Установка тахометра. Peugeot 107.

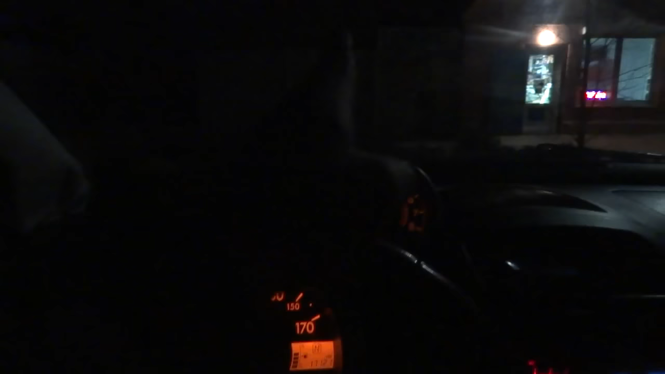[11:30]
состоит немножко не под ну не перпендикулярно забору куда регулировать виде какие птички две красивые все тут четенько это ближний лампочки о
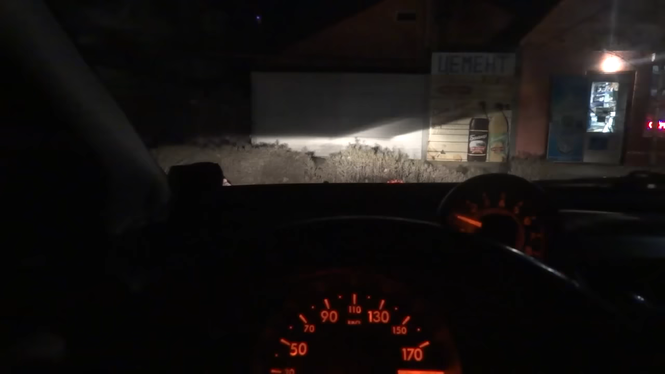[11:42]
срам те которые там буду такие в отдельных коробочках идут пластиковых дорогие которые вот дальний вот ближний корректор все работает ксенончик вот дополнительно дает ксенон вот видно как он в основном светит на обочины ну конечно немного вверх если выключить вот ксенон дает в туманках цемент видите цемент чурк
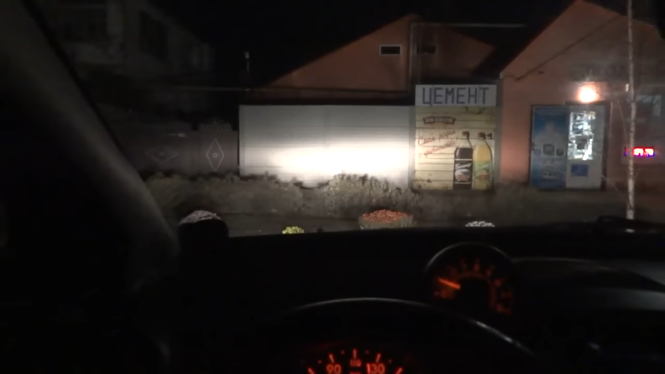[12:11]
короче классный свет всем удачи вот теперь всем покеда я поехал искать домой этот как его блин спойлер про это